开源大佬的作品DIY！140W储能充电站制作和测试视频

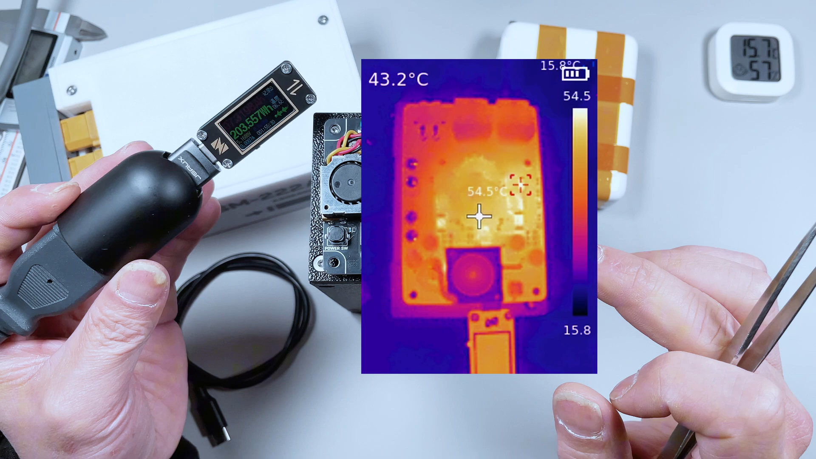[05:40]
On screen: spot 43.2°C, max 54.5°C
最高温度大概是在55度左右这个温度控制的也很不错的我们来第一次140瓦给它放电第一次放电一共放出170.
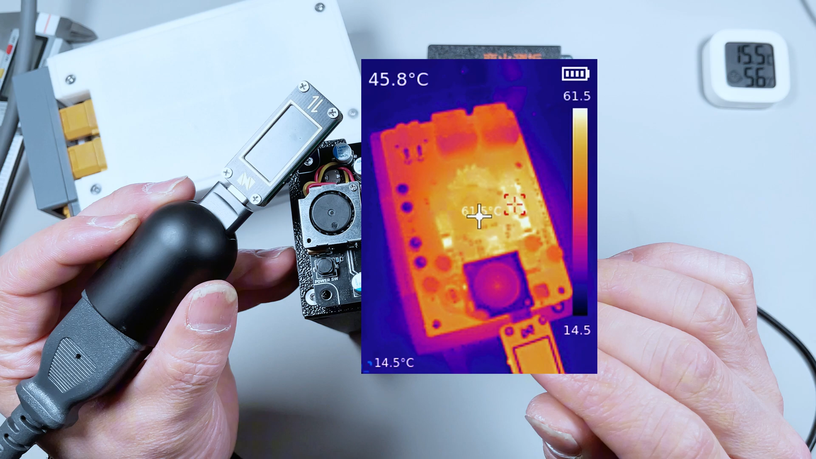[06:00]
多度60多度的温度对于140瓦来说确实温度不是很高140瓦直接放到一小时10分钟直接